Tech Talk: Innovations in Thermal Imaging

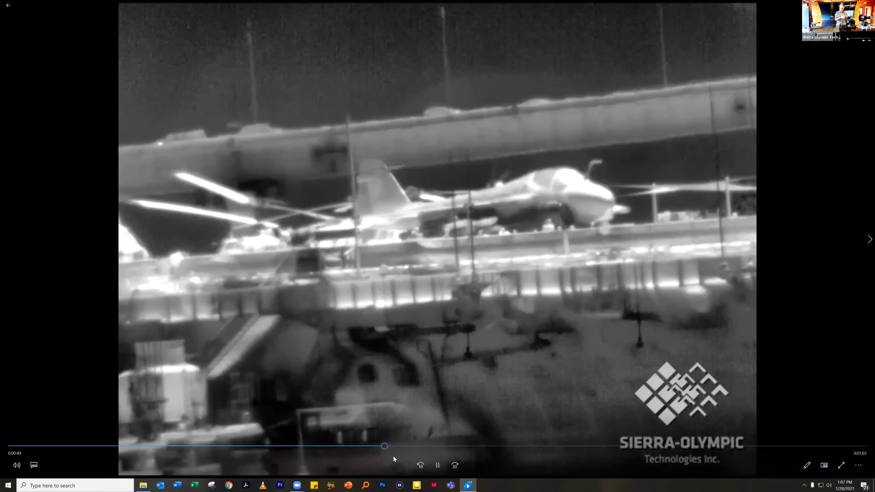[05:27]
and adaptability to a variety of optics that allowed us to create this family of products so when
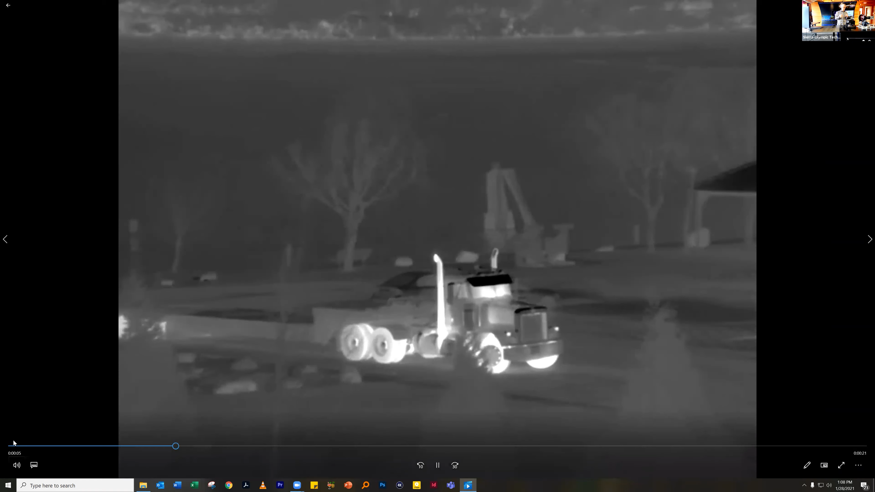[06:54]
align the zoom axis with the center pixel we can lock everything down so that the sensor is perfectly aligned with uh
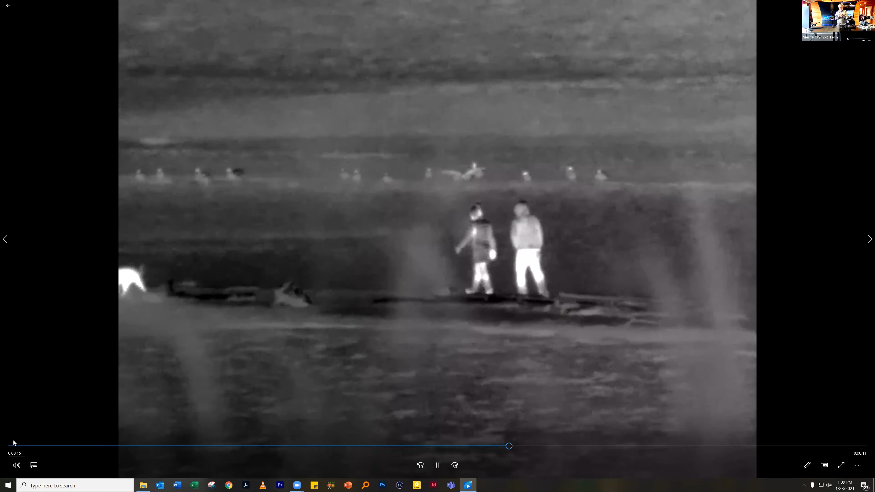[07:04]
with the data so that uh vertical is true vertical which sometimes is a problem when you have a lens that rotates
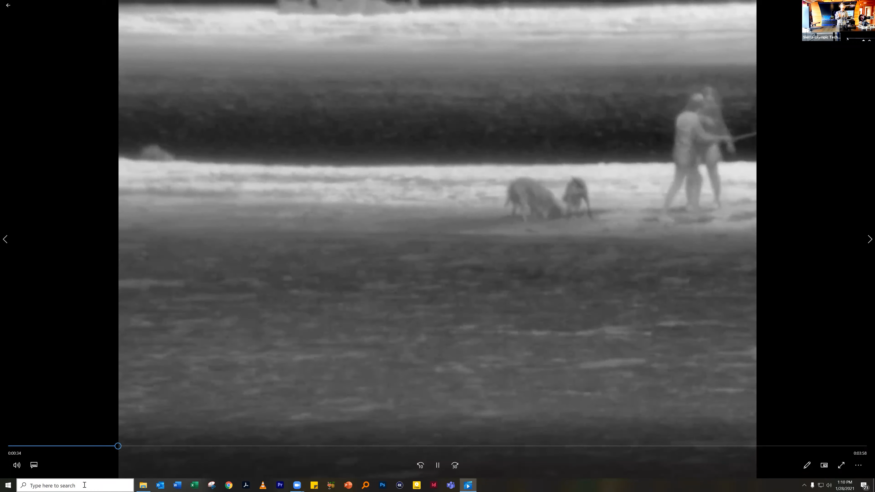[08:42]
two degree a 690 to about one and a half degree and then the 900 gets down to below a one degree horizontal field of view
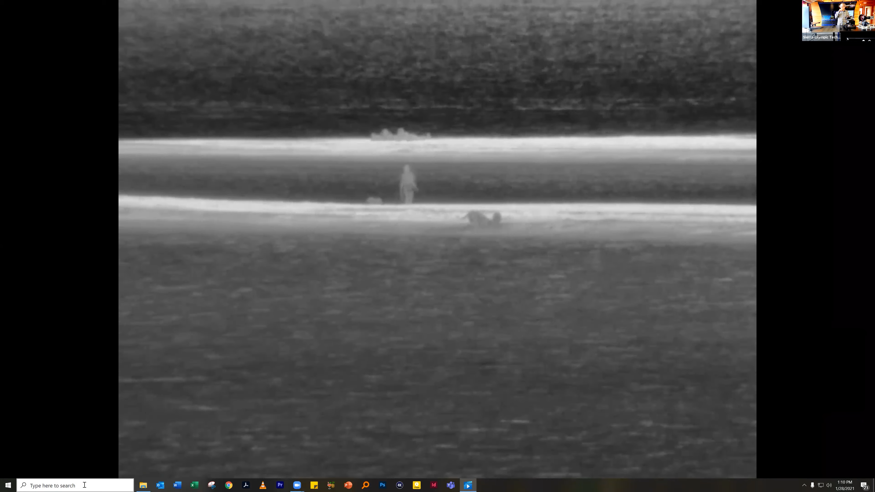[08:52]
and i think you're seeing a number of the of zooms through our video right now playing on the on the scene so i'm going
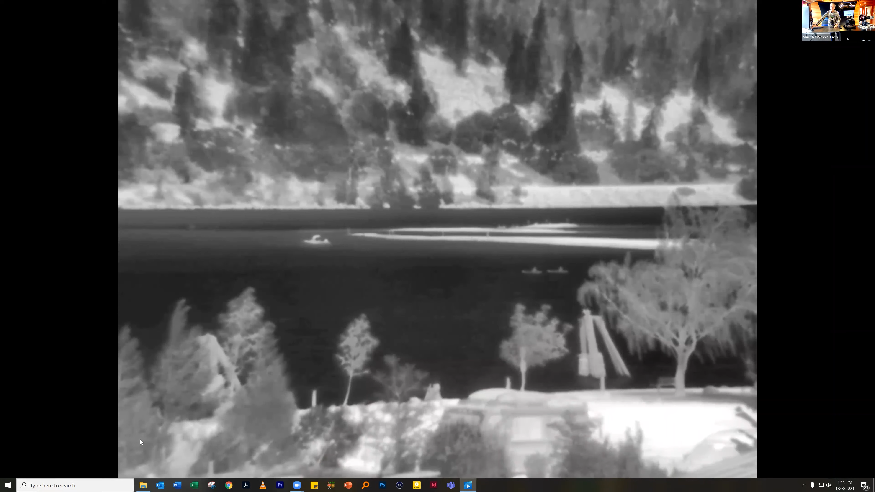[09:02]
to ask adam to hop me over to this camera right now and we'll get some close-ups of
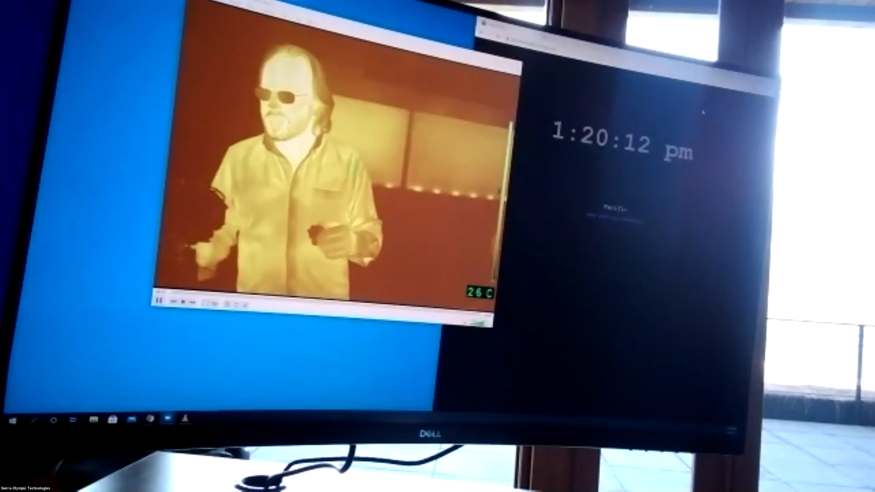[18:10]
but with I'm sure we've all experienced how zoom calls can be a little bit delicate sometimes and we didn't want to be switching four or five different video sources so I'm just looking at my looking at my monitor over on the side here um so I was able to walk up to the computer plug this thing in and
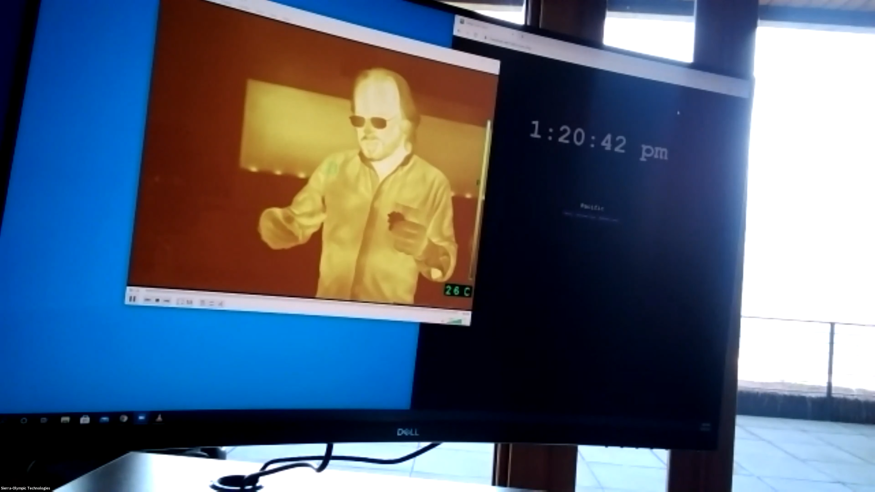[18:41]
player and we uh opened up vlc on this machine uh just pulled down a drop down list and again Tamarisk uvc was was listed there when I say uvc what I mean is that's that stands for uh usb video class I think check me on this um and
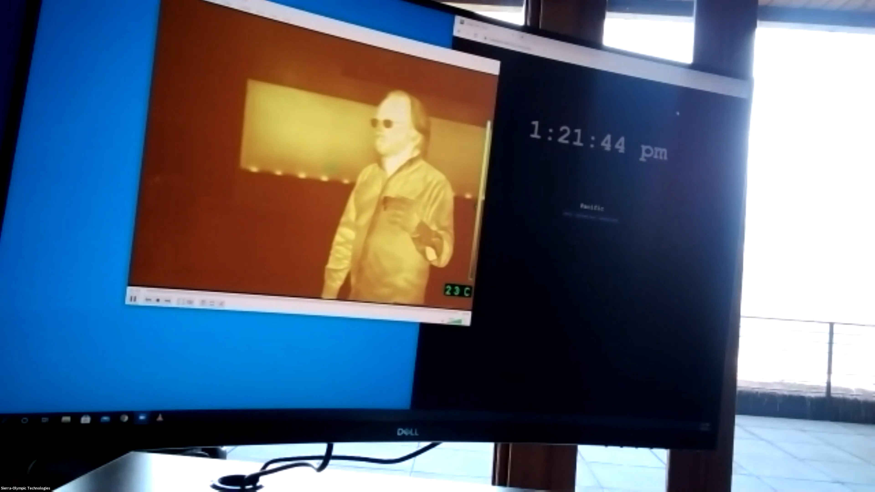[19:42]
and displaying the temperature that that is reading in that region um I'm gonna pull back
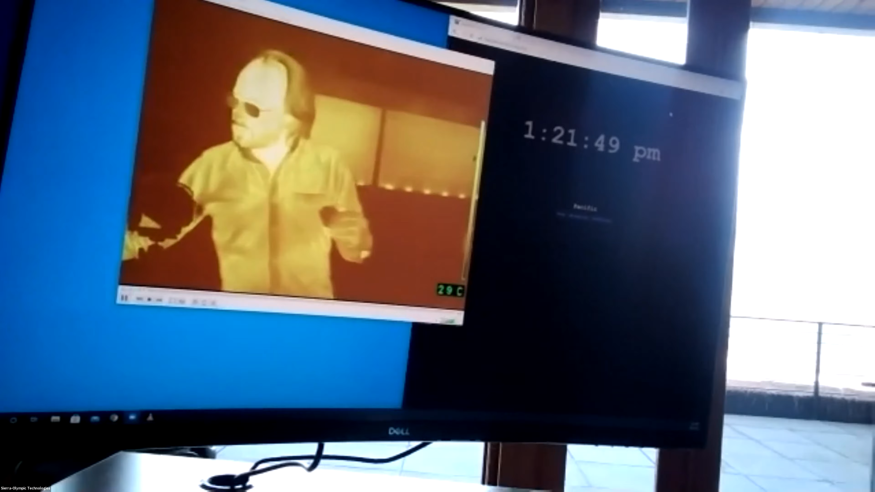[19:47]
On screen: spot 29°C
around here slowly so as not to make people here sick um